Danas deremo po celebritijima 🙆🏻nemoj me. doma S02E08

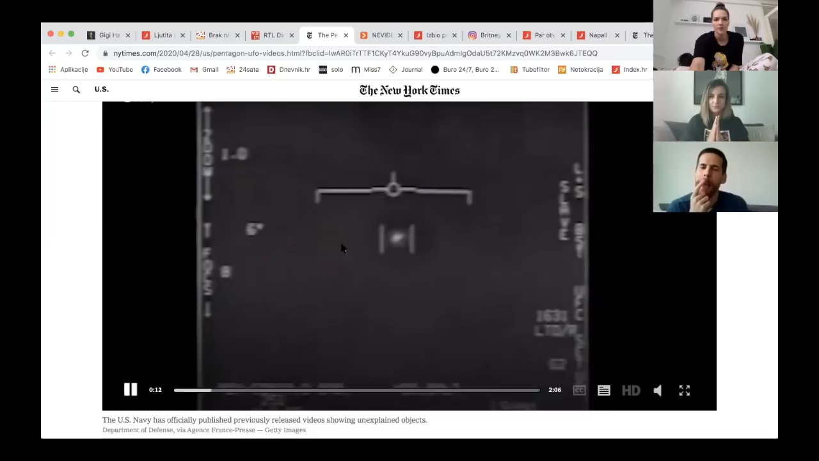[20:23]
Pitam se, je li to neka buha? To, pita, da, sad je stvar, znači UFO zapravo znači da je nešto neidentificirano,
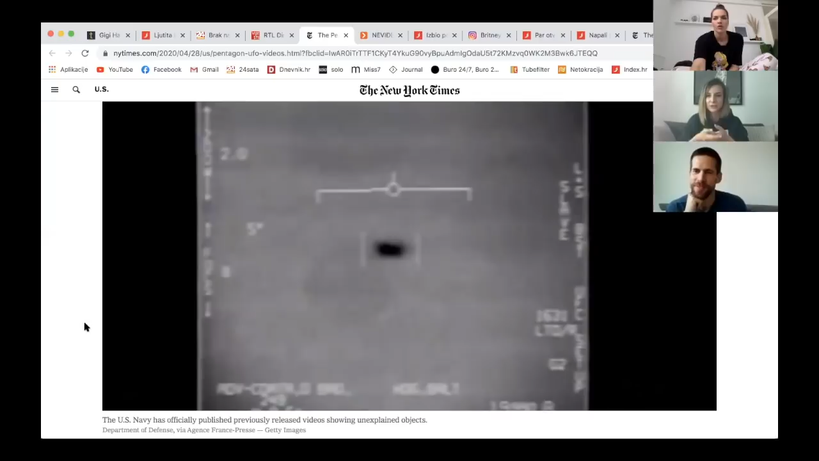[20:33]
znači ne znači nužno da su odmah alieni, nego se ne zna šta je.
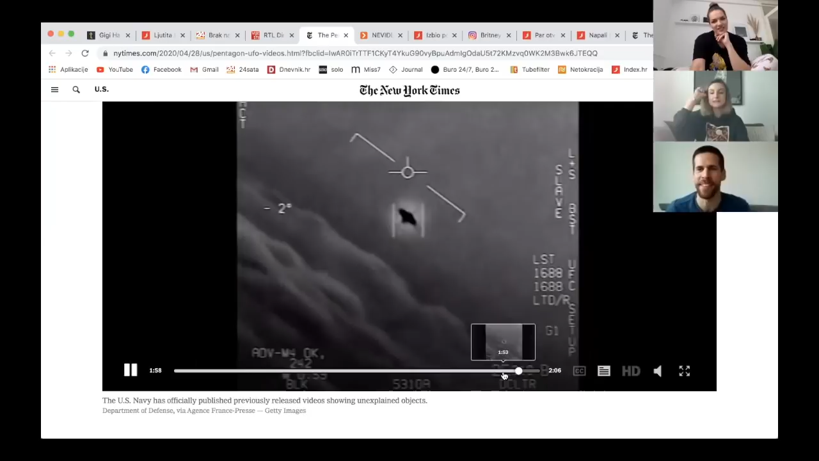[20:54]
Tako. A dron? Mislim, ja ne znam za vas, ali meni ovo izgleda ko leteći tanjur.